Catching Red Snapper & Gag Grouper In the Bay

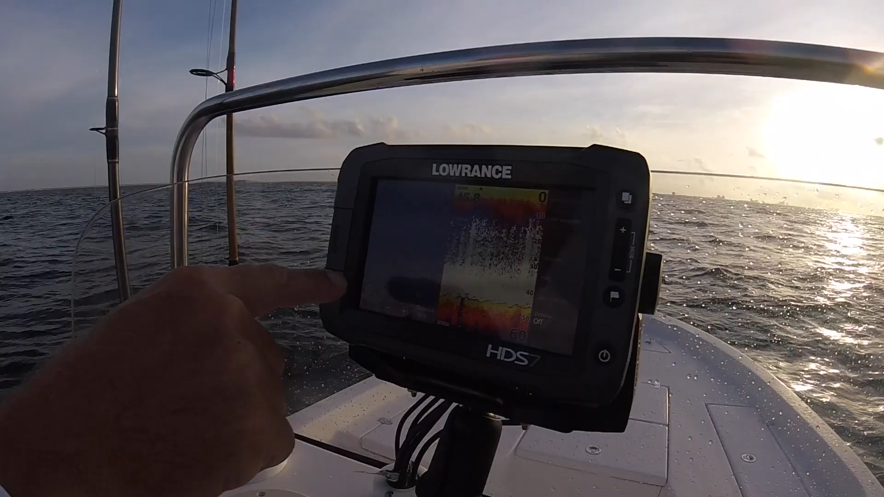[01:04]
Wreck down here that we're going to fish off of and that's the position of the boat.